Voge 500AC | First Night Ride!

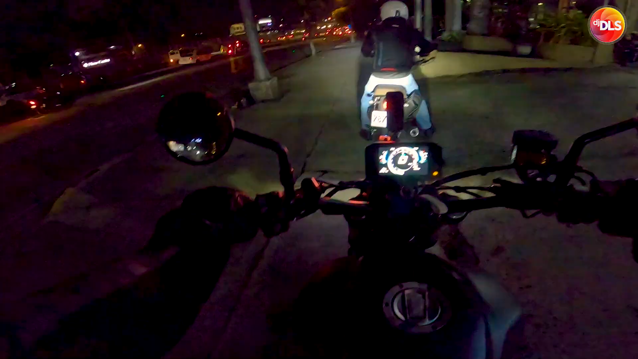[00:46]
Sige, go. Okay. Hindi ako ganun ka-agile ngayon, malaki to eh. Luminaw na ako. Medyo, oh, lino na. Oh. Nice, nice. Teka, itataas ko yung antena, baka kailangan. Ah. Ayan, nakataas na yung antena.
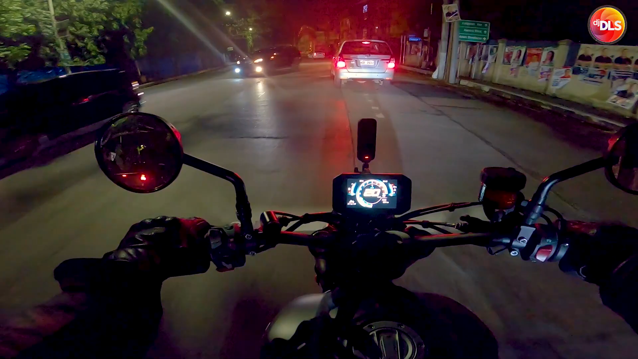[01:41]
Wala, walang babaan. Walang babaan. Oh. Meron, meron. Ikaw ba yun, yung malakas yung tunog?
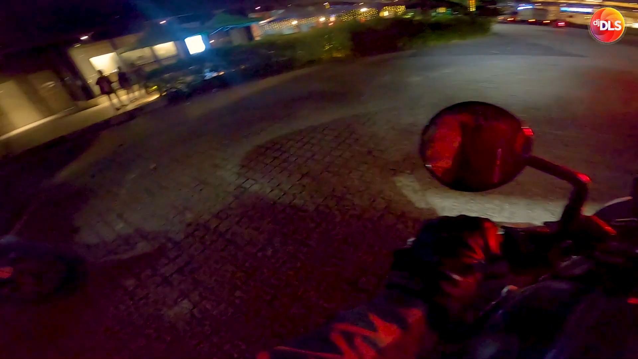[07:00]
Ako nga, salad lang. Diretso tayo, mas malayo yung U-turn dyan eh. Pwede na kaya dito?
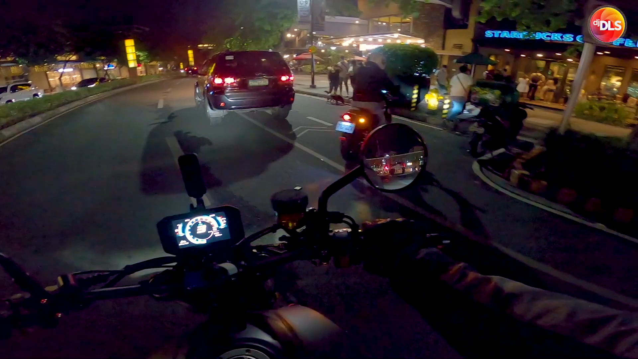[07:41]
Alright. Ay, fire hydrant yan, pare. Ha? Fire hydrant. Oo nga, pero okay pa ako eh.
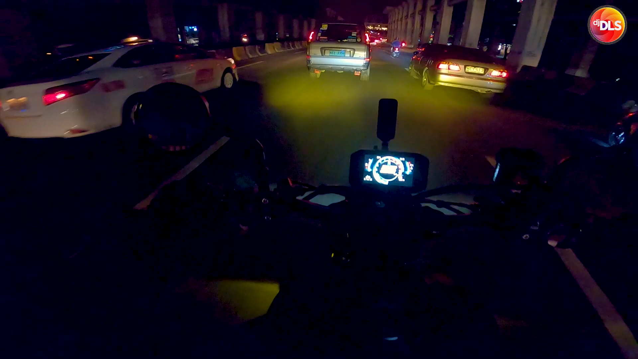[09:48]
Si Mark, ang kanyang relax green na Vespa Primavera.